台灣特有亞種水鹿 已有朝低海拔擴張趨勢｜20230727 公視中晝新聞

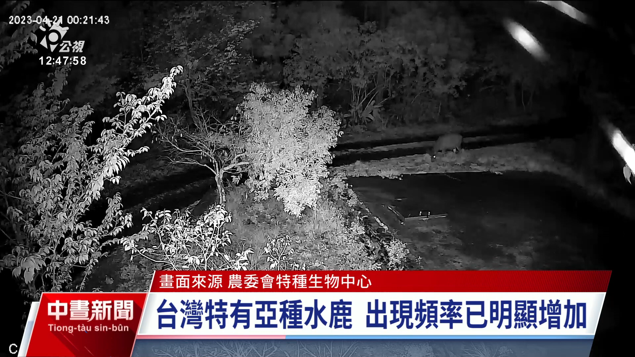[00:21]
外面指標上風可以看到一隻董不停留有時尊阿頭在吃草這是歷行中心中海北七
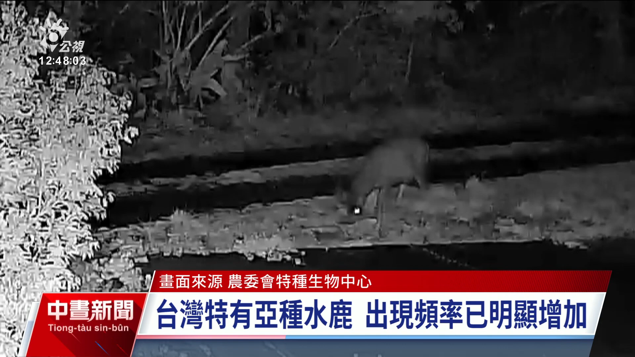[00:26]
晚上的也不是去避免的 下廣廣州臨外的現場旁邊有牆壁 白
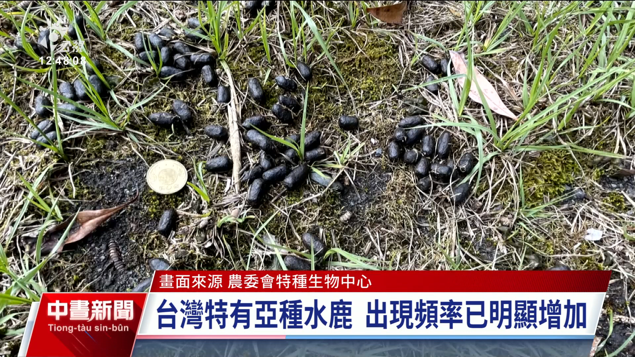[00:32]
色物在那種 山羊花 鴨鵬鴨鵬的藥魚也會
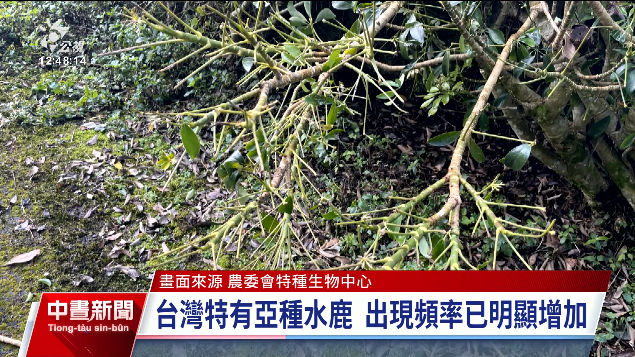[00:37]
吃過較緊就是臺灣水落水落的出現也好用這幾年來 用
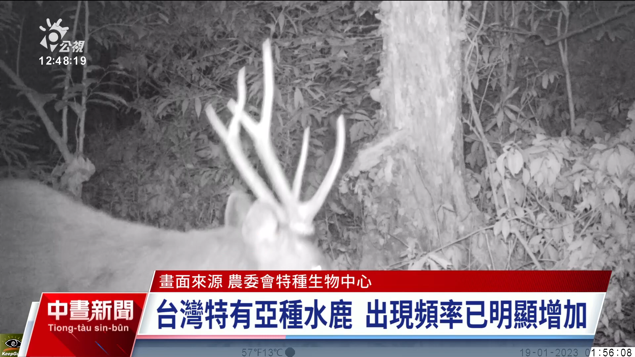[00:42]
戶裡面自動送機 更常常避免水落的出生